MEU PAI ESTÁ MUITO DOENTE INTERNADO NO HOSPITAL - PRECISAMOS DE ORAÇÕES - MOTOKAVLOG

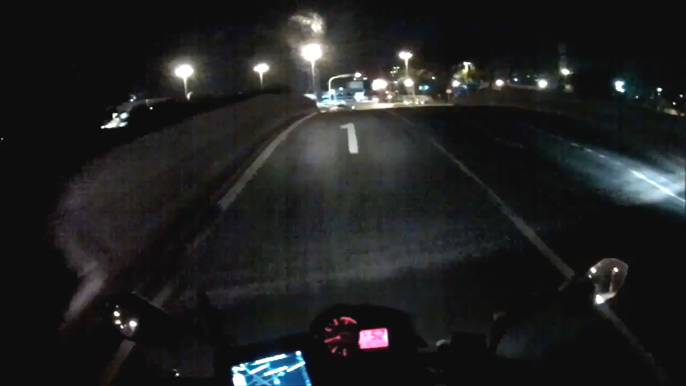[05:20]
E tornar o restinho de vida do meu pai um pouco mais confortável Olha o tamanho da mancha de óleo, moleque Cê é louco?
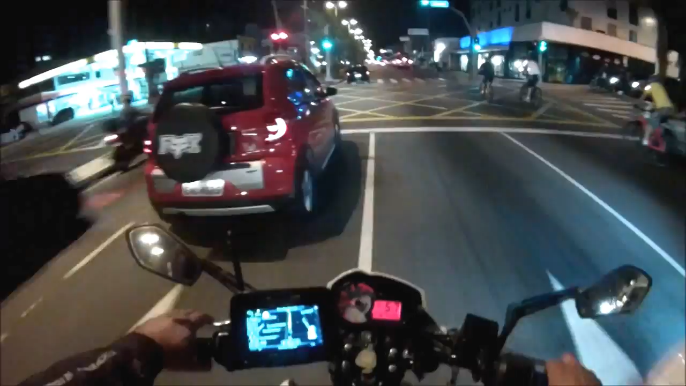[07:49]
cara Foram passados ao lado do seu Moisés Olha os Night Bikers aí De São Caetano Você não vai fechar o corredor, né, Corsinha Socado?
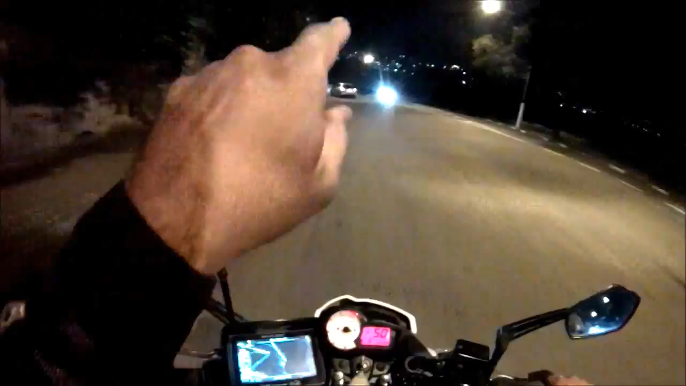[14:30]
Ali embaixo tem um lugar chamado Curva do Pau Qualquer dia eu passo lá pra vocês Lá pra vocês darem uma olhada Como é que é o Bang Assim, né? Pra quem gosta É um prato cheio Não é minha vibe, não Então E...